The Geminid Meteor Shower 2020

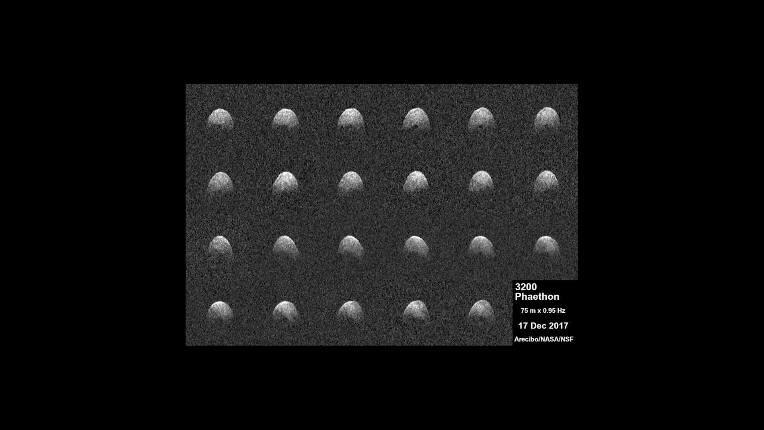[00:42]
is asteroid 3200 phaethon the pieces this space rock leaves behind burn up in a flash as they fall into earth's